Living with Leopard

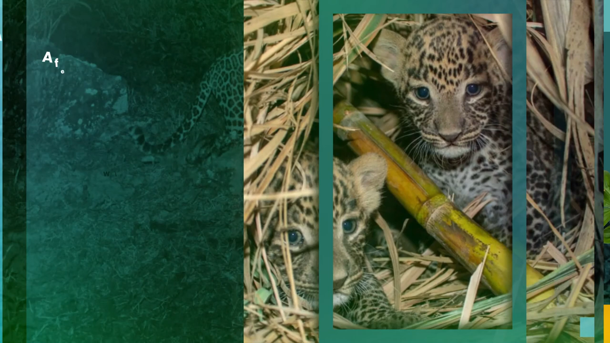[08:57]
A few leopard attacks have been reported from sugarcane fields with matured crop where the females have given birth to calves.